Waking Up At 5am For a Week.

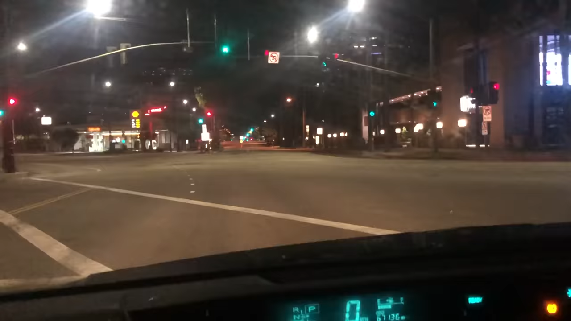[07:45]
There's nobody on the road. Wait, can I do whatever I want? Okay, listen I don't know if this is illegal and if it is then just trust me that this is a very elaborate CGI.